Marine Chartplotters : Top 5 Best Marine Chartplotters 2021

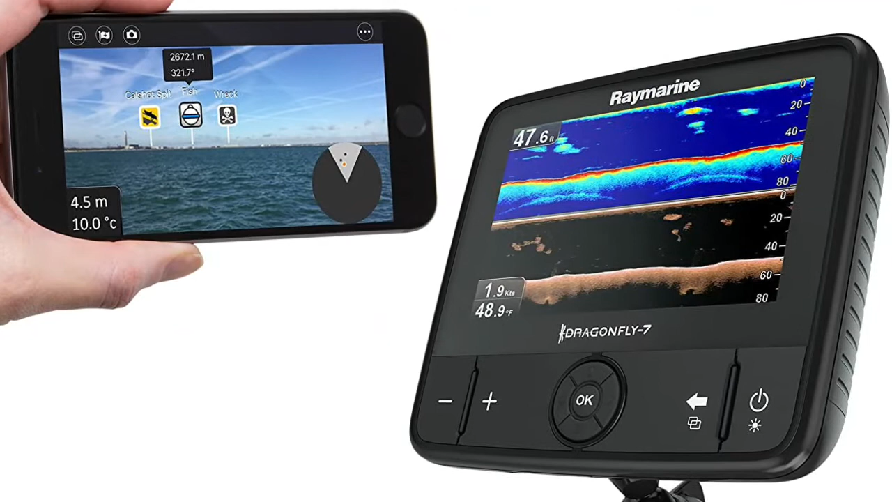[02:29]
On screen: speed 1.9 kn
Chirp down vision will change your underwater view with incredibly clear photo, like sonar images that surpass ordinary imaging sonars,
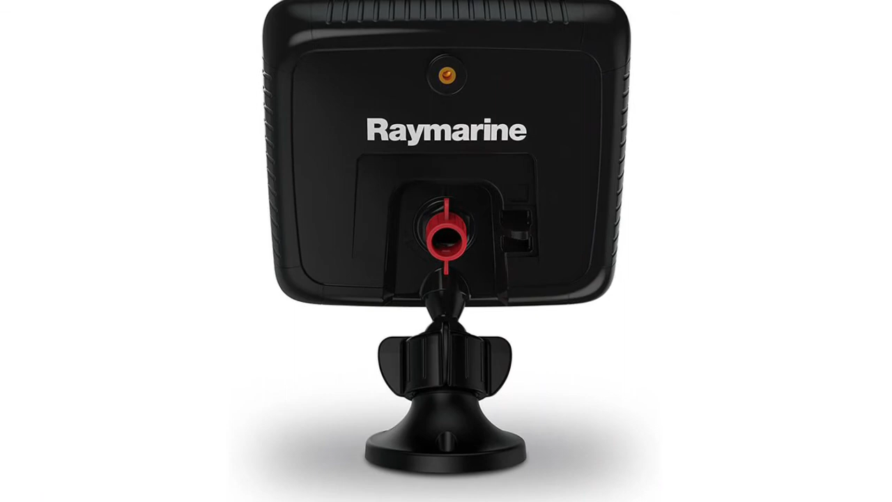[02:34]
with superior deep water performance to 600 feet, 180 m, and reliable high-speed bottom tracking.
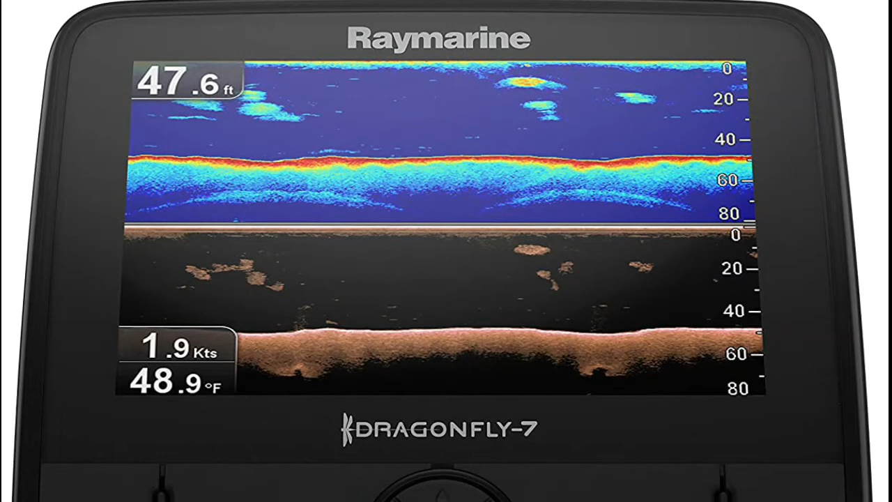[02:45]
On screen: depth 47.6 ft, water 48.9°F, speed 1.9 kn
Dragonfly 7 Pro has GPS built-in and comes with Navionics Plus by Navionics for charts. Waterproofing standard.